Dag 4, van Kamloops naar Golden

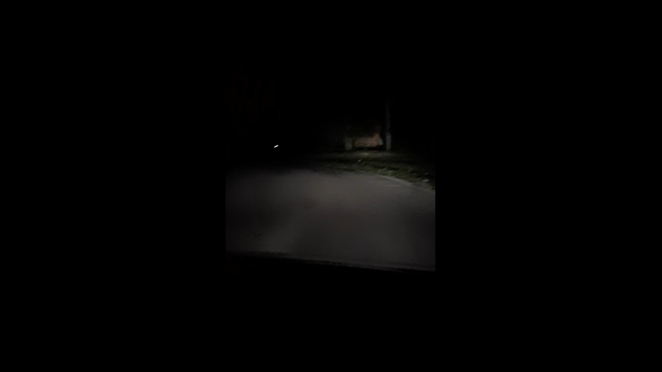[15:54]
Kijkertjes. Jullie zien bijna niks. Wij ook niet. We zijn nu bijna bij onze volgende overnachtingsplaats. De Bird House. En die ligt echt in the middle of nowhere. In een bos. En het is al donker. Dus we zijn flink aan het zoeken. Maar ik zou hier moeten zien. Oh, er brandt een vuurtje. We gaan even kijken. Word vervolgd.